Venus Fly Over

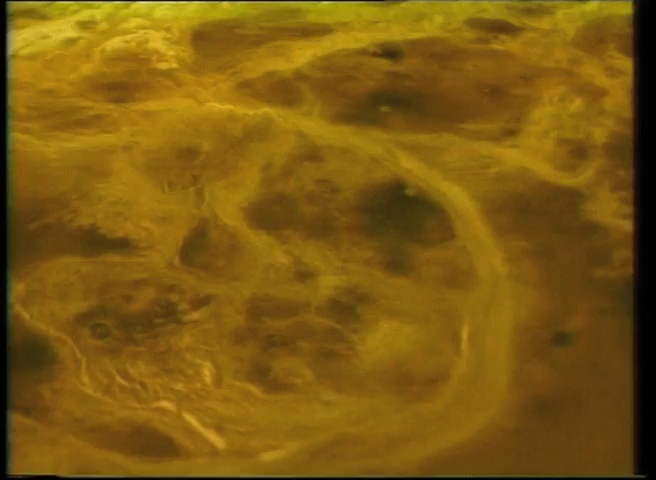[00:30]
Magellan radar images are combined with altimetry to create a three-dimensional map of the surface.
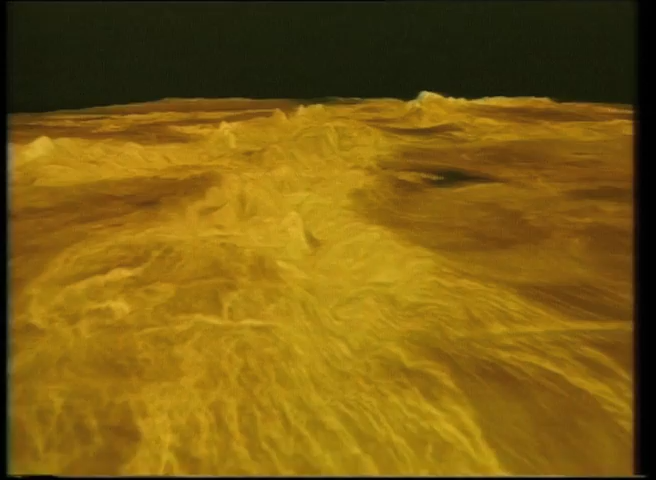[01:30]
Then to Diana and Dali Chasms. To be continued... To be continued...